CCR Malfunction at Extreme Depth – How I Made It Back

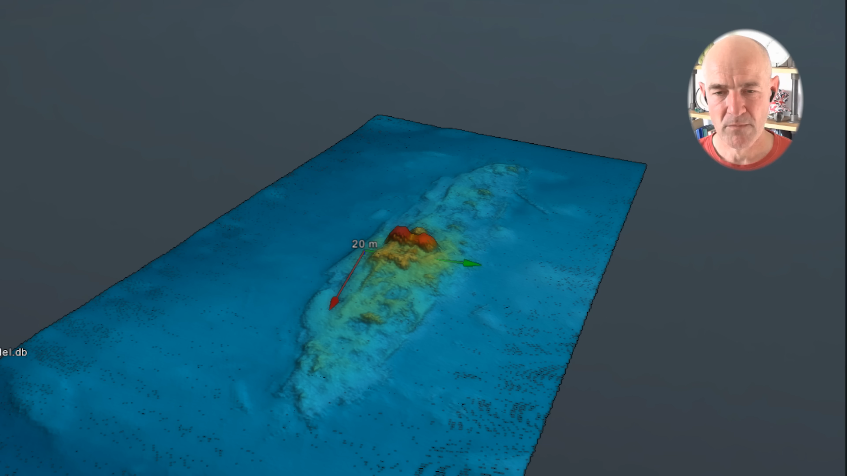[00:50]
We decided that what we were going to do was a wreck called the Ambassador.
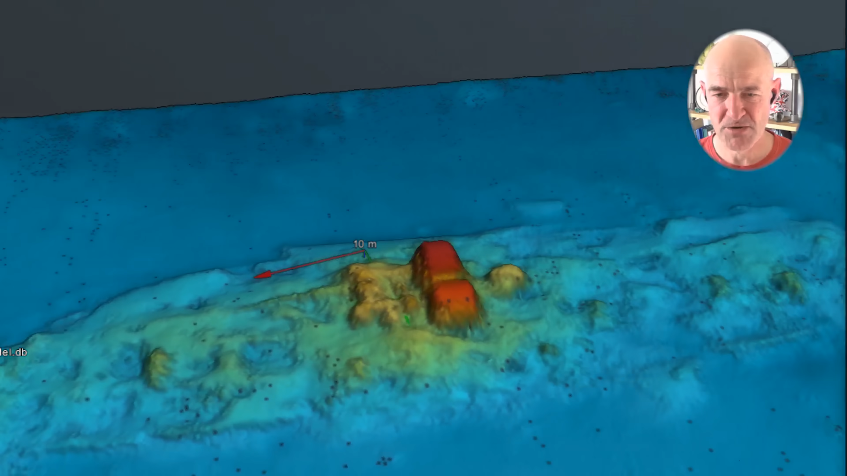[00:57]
It's an old 19th century steamship sunk in a collision,
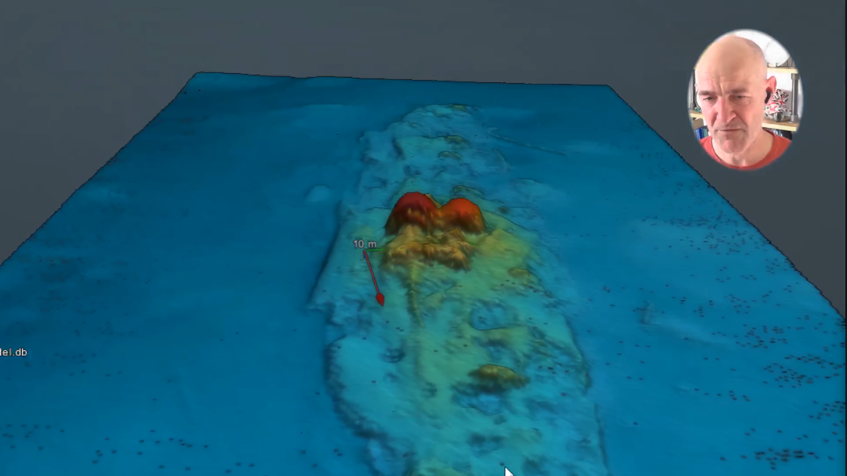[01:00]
sits in about 50 meters of water and on its day, and this was absolutely its day, it's a lovely dive.